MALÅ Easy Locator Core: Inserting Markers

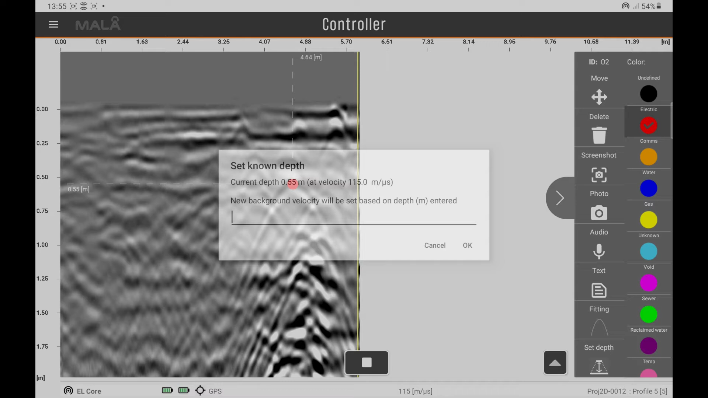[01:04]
Once this is done, hit the tick mark. Finally, we can also set the depth of the marker if we have a known actual depth of the feature. Insert the value and click OK. If you need to delete the marker, tap the marker once again and select the delete option from the menu. We can also tap the marker again and insert a simple text
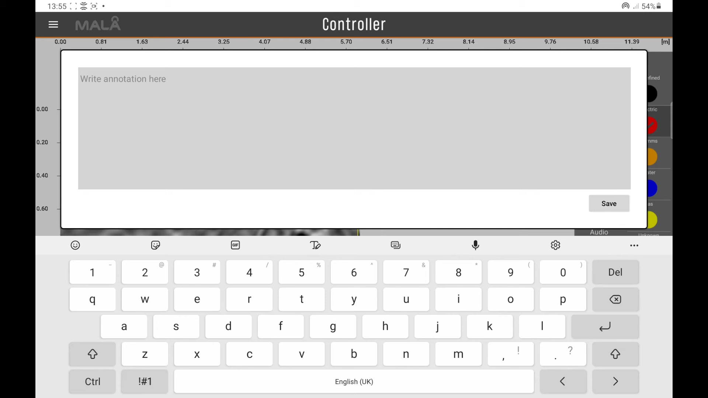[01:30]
message. An audio recording can also be inserted as a marker or we can take a photograph from the camera on the tablet.
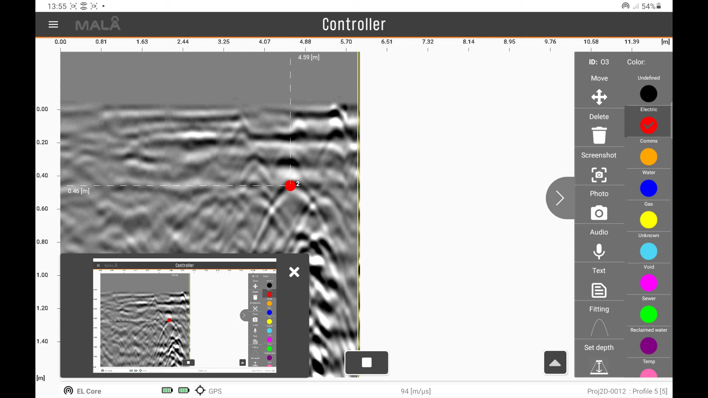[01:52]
Finally, we can take a screenshot if required. The markers will be uploaded with the data to MalaVision when the project is uploaded. They can then be exported to DXF, CSV, KMZ for example.